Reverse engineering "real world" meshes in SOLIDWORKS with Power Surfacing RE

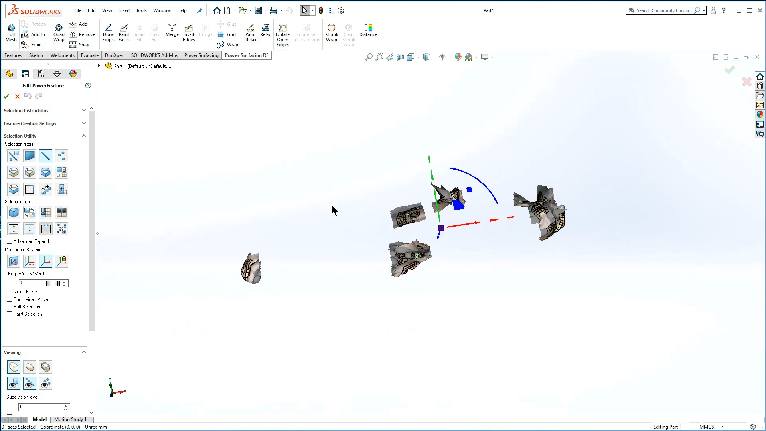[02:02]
Note the reference mesh remains visible around each area to provide context.
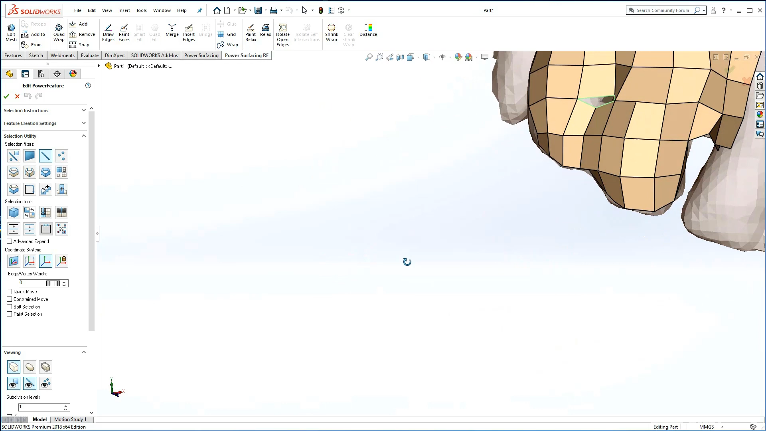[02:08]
Select an edge or face to make zooming and orbiting the viewport on the target area easier.
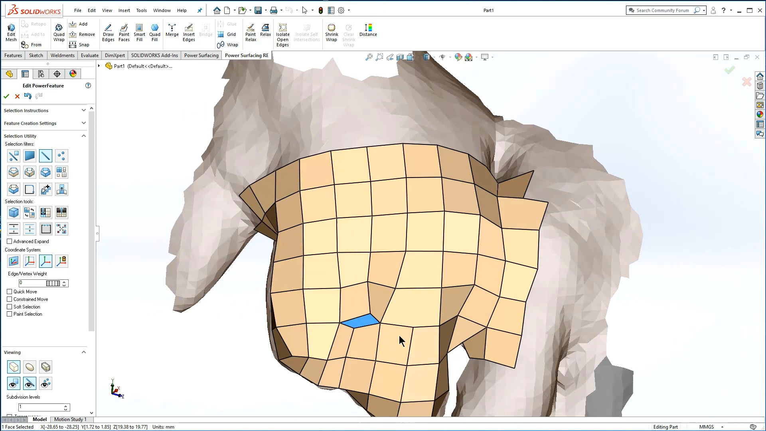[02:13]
With this model, isolate open edges has revealed a lot of interior problem areas.
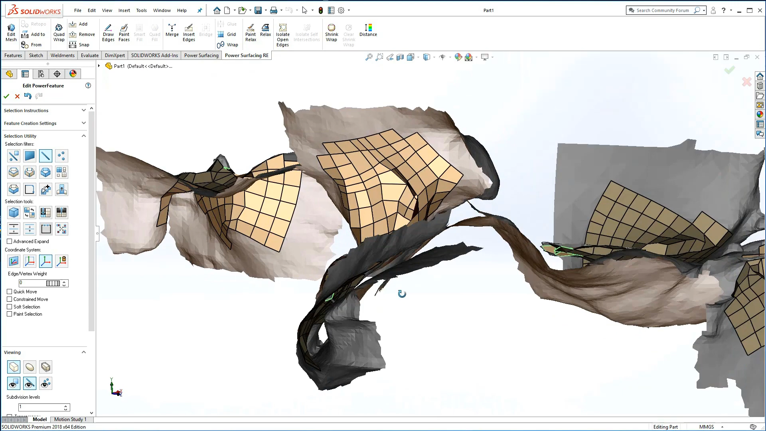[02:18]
This is usually the point where you will want to decide whether to go ahead and repair the quad wrap,
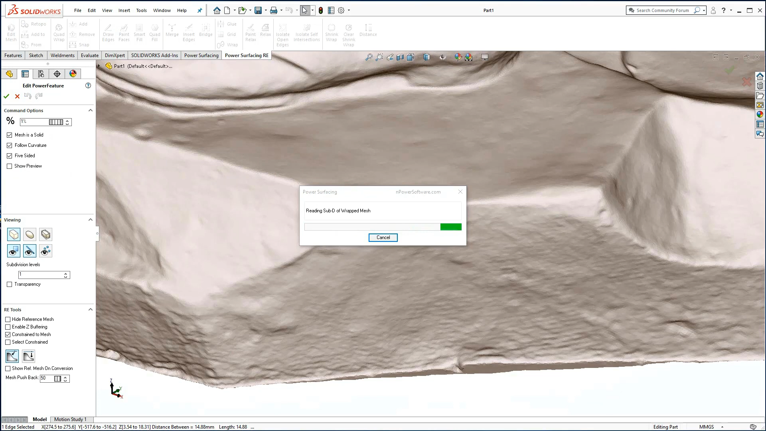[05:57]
that does not wrap well, you can delete the faces on both sides of the edge, making sure you leave enough space to solve the connection.